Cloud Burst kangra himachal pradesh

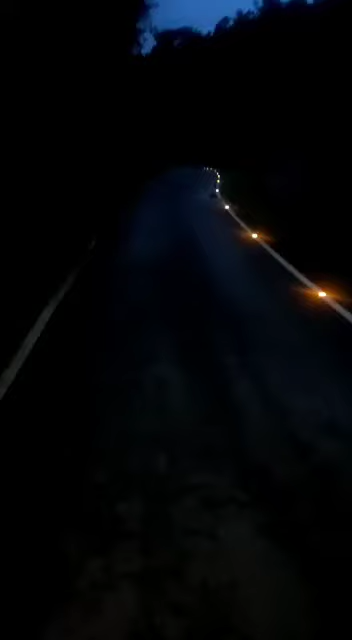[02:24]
सरूडू तो दिखाई नहीं दे रहा। ये आ रहा है रास्ता, ये गज के साइड का रास्ता, और यहाँ से रास्ता गायब।